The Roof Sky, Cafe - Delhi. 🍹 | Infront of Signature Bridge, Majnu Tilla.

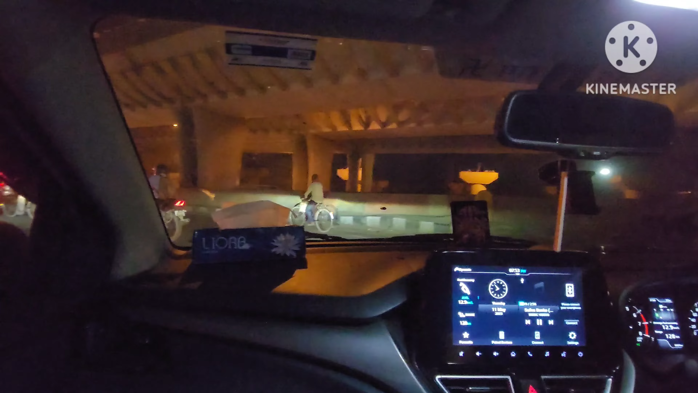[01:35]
यह हमारा वजीराबाद मेट्रो वारी है यहां पर इसके थोड़ा काम चल रहा है मैट्रो स्टेशन बन रहा है ही हाँ आप अश्ता नाम होब वजीराबाद मेट्र स्टेशन लोग और वहारे यहां के प्रॉप्टी के रेड भी बढ़ जाएगे यह